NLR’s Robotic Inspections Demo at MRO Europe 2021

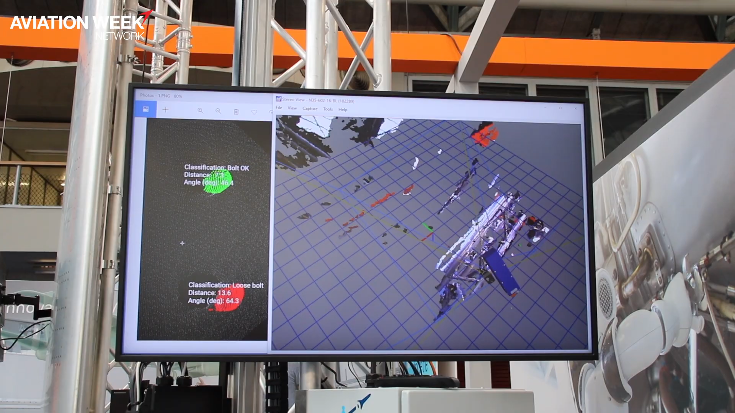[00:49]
What you don't see but it is also covered is a large computer that helps us to analyze the images and determine the effects and determine,
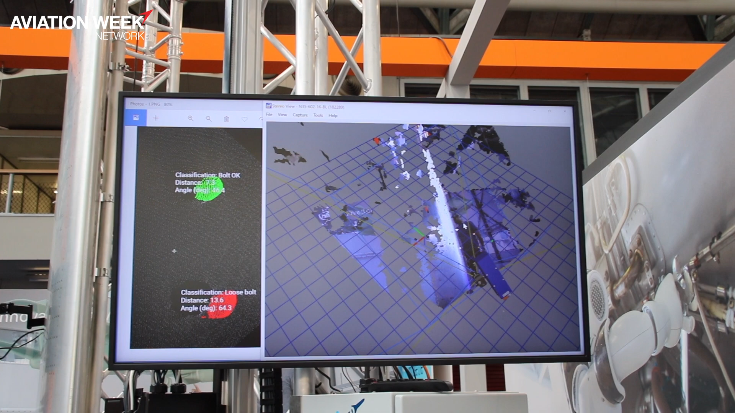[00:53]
classify,
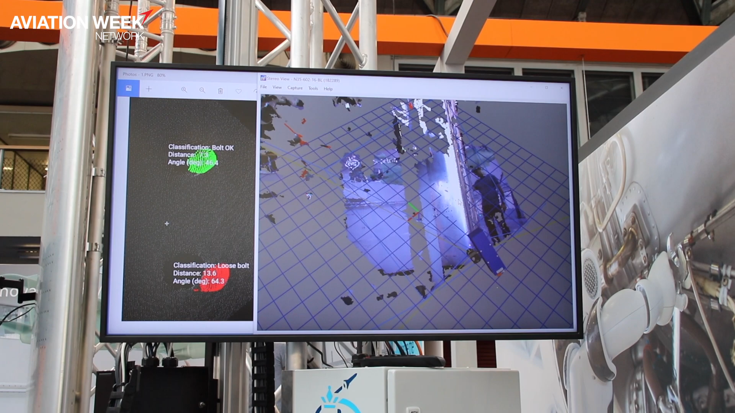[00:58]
measure the defects out of the images and determine whether or not the part that we are inspecting is actually releasable or needs to be repaired.